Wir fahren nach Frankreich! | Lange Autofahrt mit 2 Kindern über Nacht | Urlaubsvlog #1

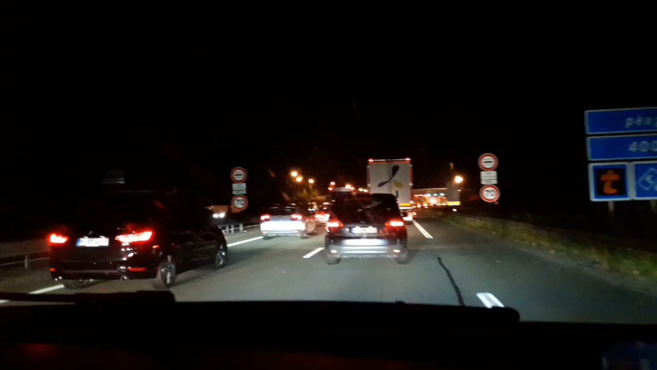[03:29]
Wir sind in Frankreich angekommen und haben die erste Mautstelle erreicht. Und es ist jetzt 2:45 Uhr.